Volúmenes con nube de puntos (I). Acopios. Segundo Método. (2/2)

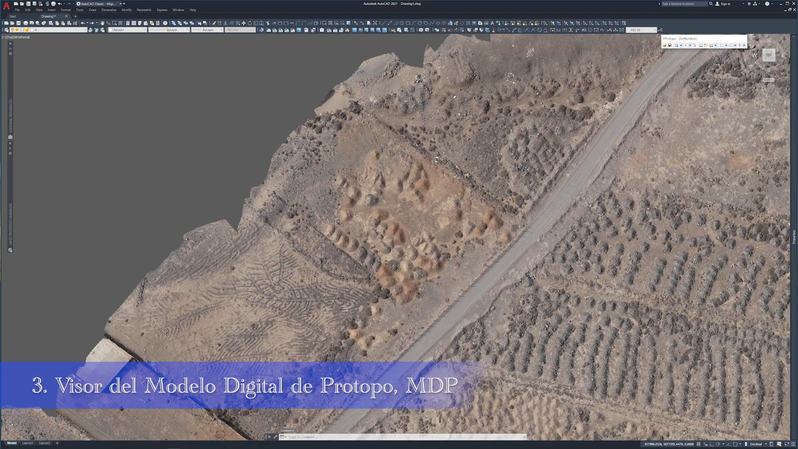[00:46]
Nos acercamos a la zona donde están los acopios que queremos calcular y en vez de hacer una polilínea 2D rápida para determinar el volumen en un momento,
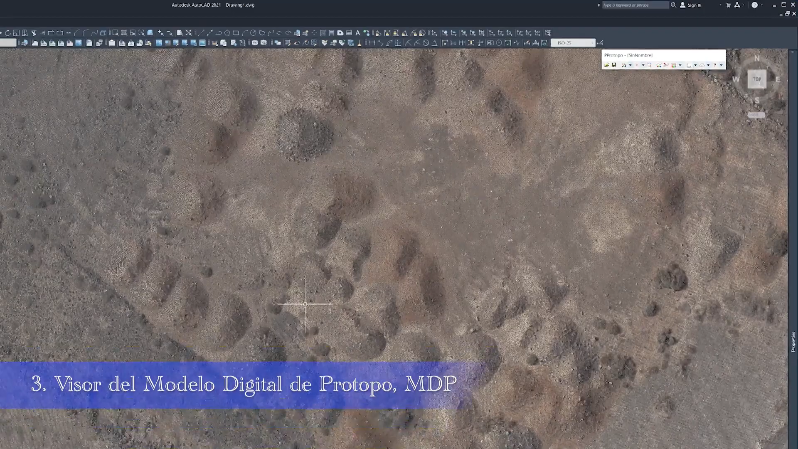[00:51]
como hicimos en el anterior vídeo, lo que vamos a hacer es sacar el visor del MDP y trabajar con perfiles transversales de la zona de trabajo.
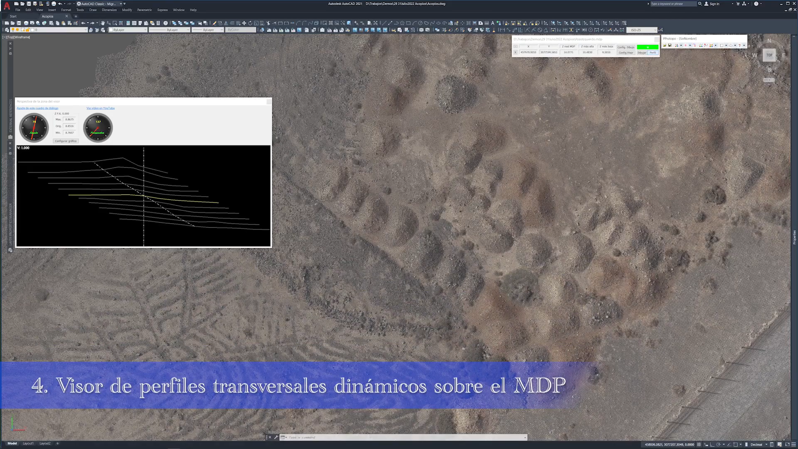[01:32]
Ahora activamos la ventana de perfiles transversales y apreciamos como el movimiento del cursor es fluido, porque tanto el tamaño del eje como el de los transversales es pequeño.
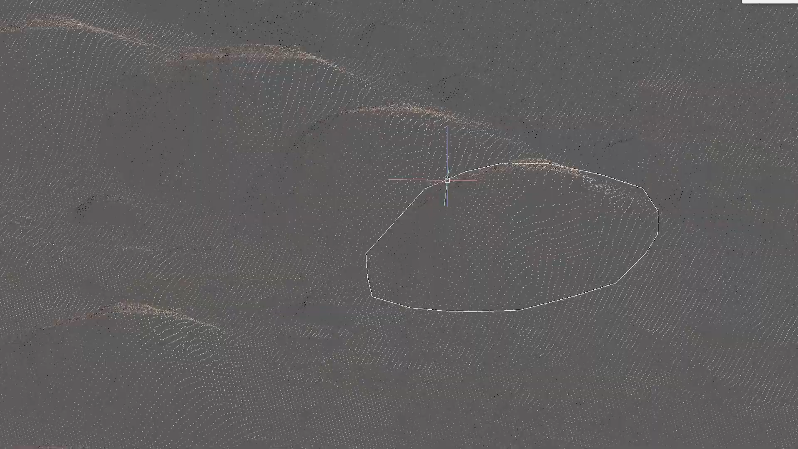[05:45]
Me acerco y me doy cuenta que la polilínea va por encima del collado y yo quiero que la base o tapa esté en el terreno real que está más abajo.
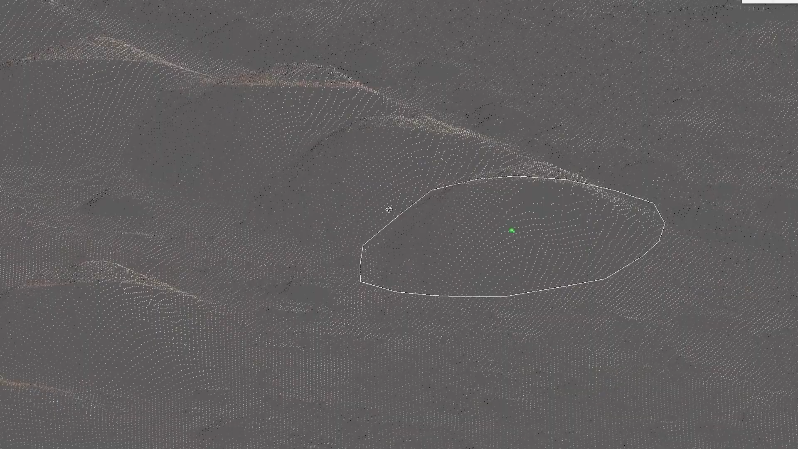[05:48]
Aquí veo mejor como la polilínea no está realmente sobre el terreno, hasta el que yo quiero medir el volumen.
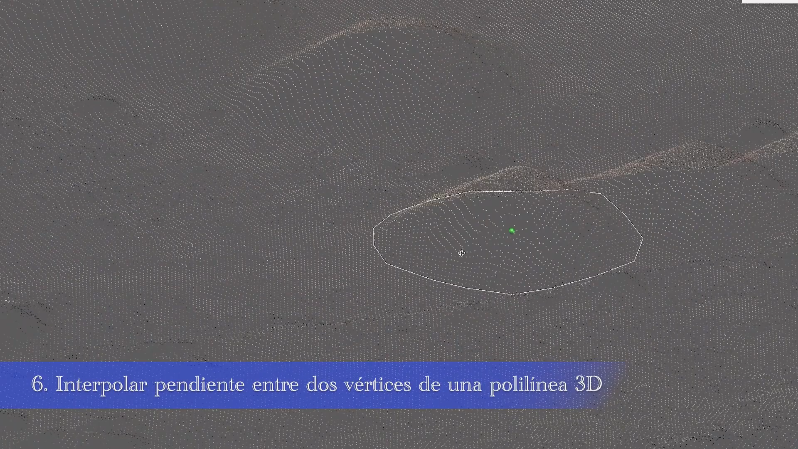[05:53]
Aquí es donde se aprecia mejor lo que comento.
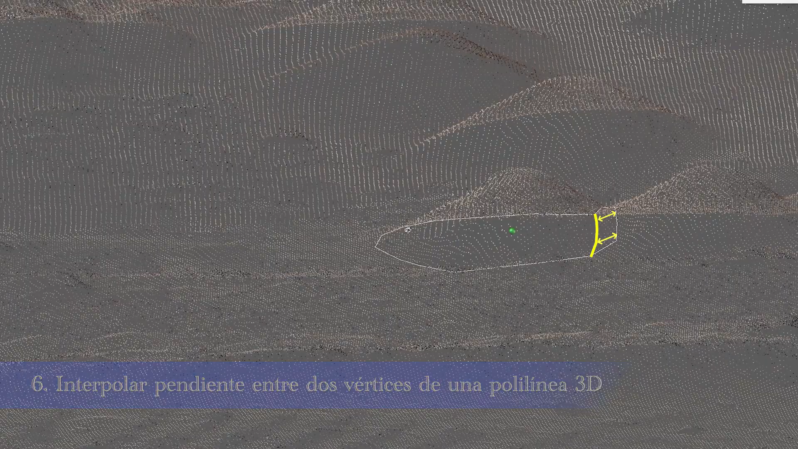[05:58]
Me doy cuenta que lo ideal sería tomar la cota de este punto que se ve aquí y la cota de este punto que hay aquí, y entre medio poner una pendiente uniforme,
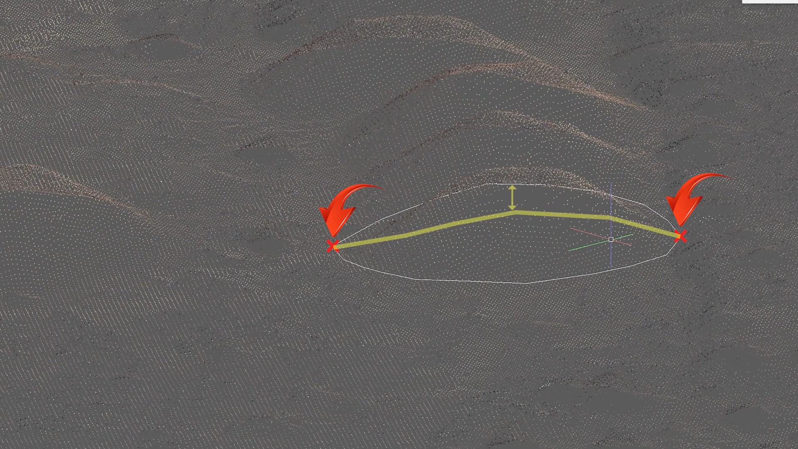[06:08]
lo que haría que la polilínea se situara en la posición real del terreno que yo quiero medir.
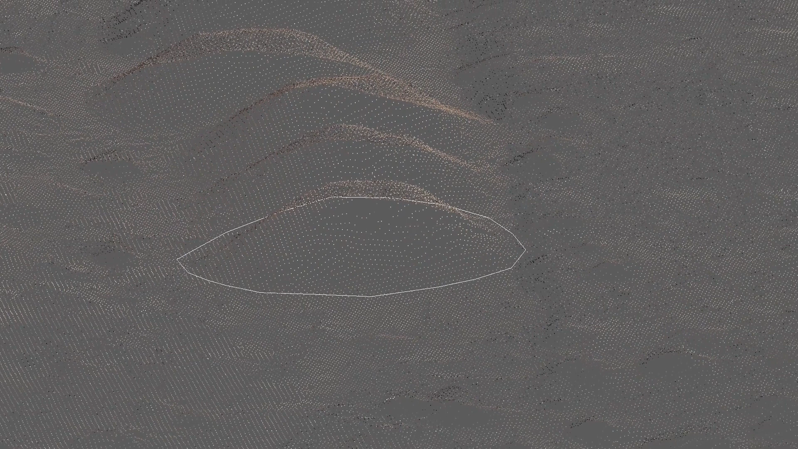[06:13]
Así que activo la herramienta de interpolar pendiente entre
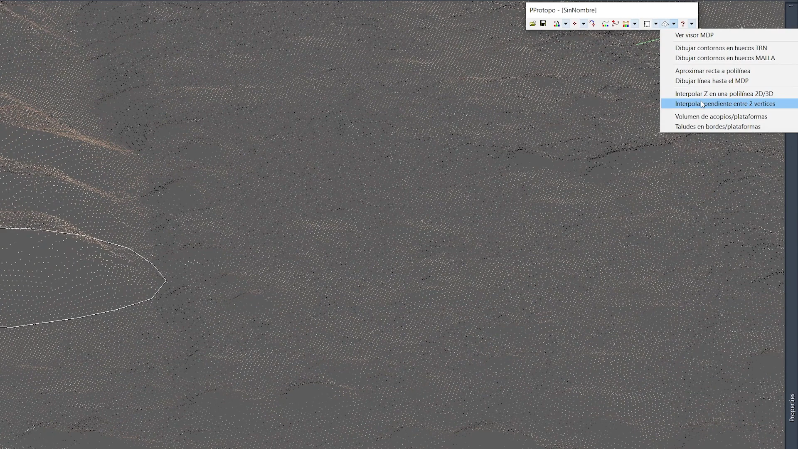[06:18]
dos vértices y selecciono la polilínea que acabo de crear.
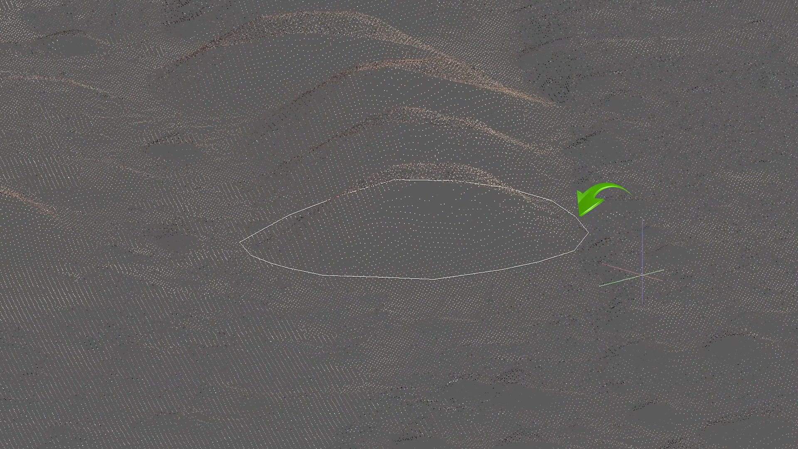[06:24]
Y ahora me pregunta el primer punto para tomar la cota. Y es muy importante activar la referencia objetos a punto final para que el programa sepa de qué vértice tomar la cota.
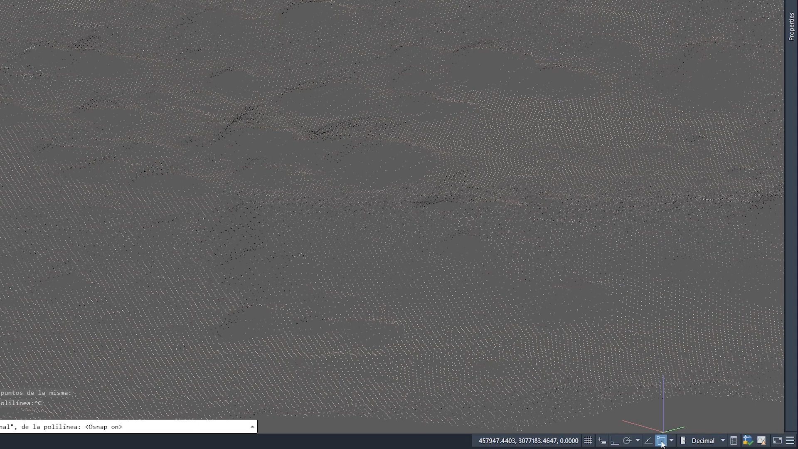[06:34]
Una vez activada la referencia objetos a punto final, selecciono este vértice que está sobre el terreno. Y este otro, del otro lado del collado, que también está sobre el terreno.
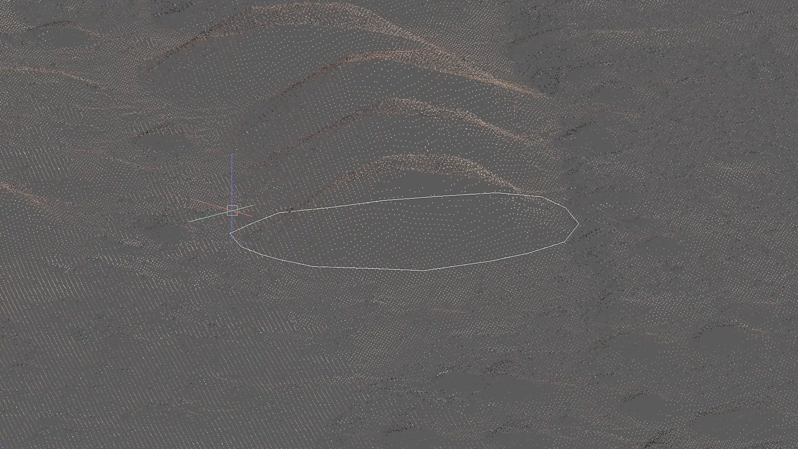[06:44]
Y veis como el programa me modifica la polilínea
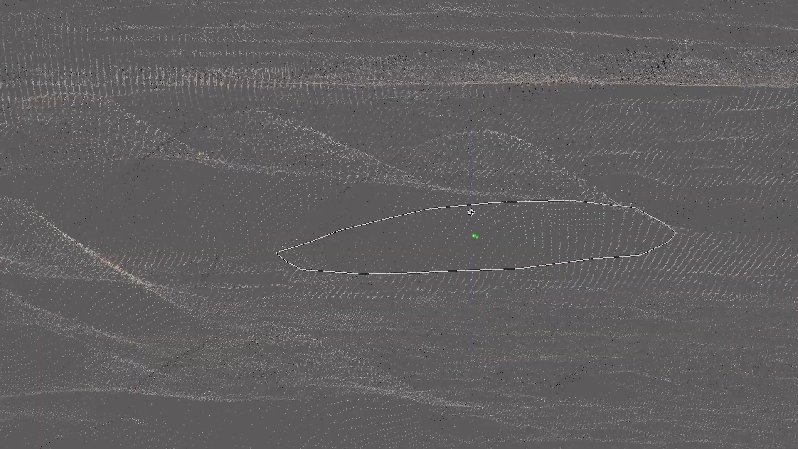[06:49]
calculando e interpolando la pendiente que hay entre el primer vértice y el segundo.
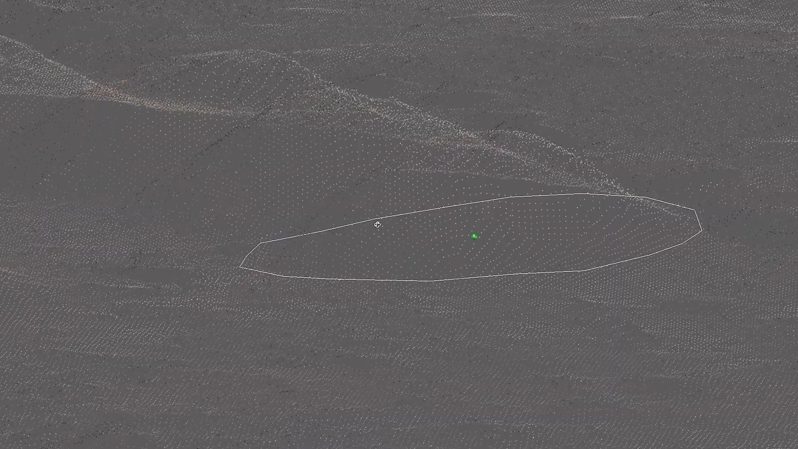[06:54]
Y dejando la polilínea tal y como yo la quiero, justo encima del terreno que formará la base o tapa.
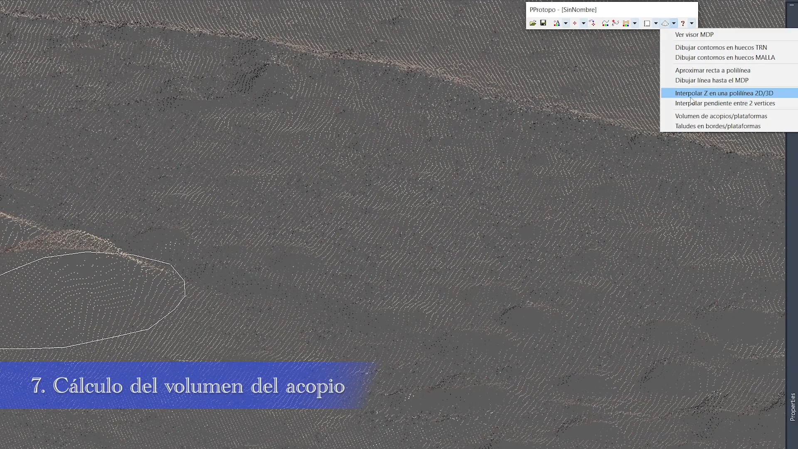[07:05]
Ahora activo la orden de calcular volumen de acopios plataformas, que ya vimos en el vídeo anterior,
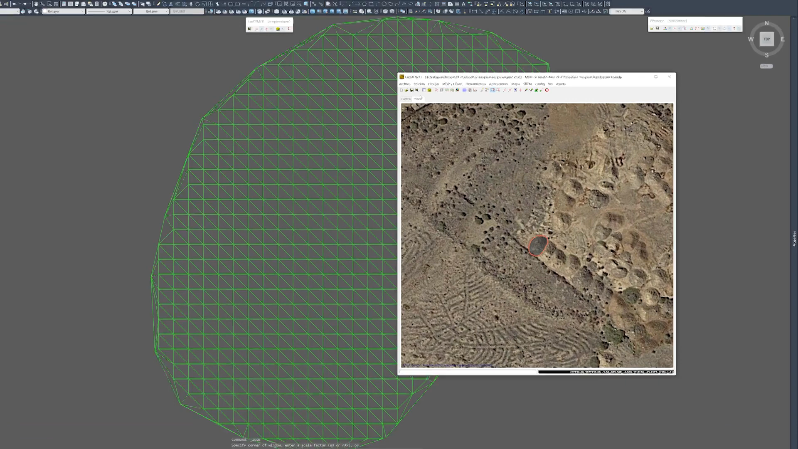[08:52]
Y ahora abro el archivo de triangulación mdt de la base o tapa,
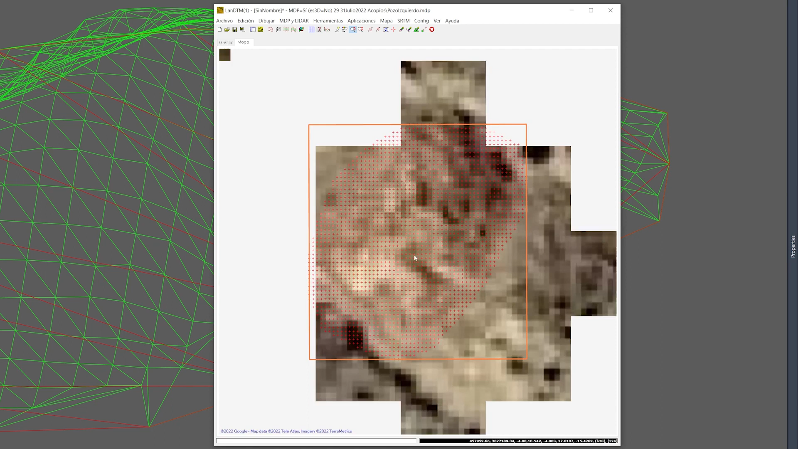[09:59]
Pulso en Aceptar y se calculan los puntos de la malla, y para que se vea mejor calculo la triangulación de estos puntos.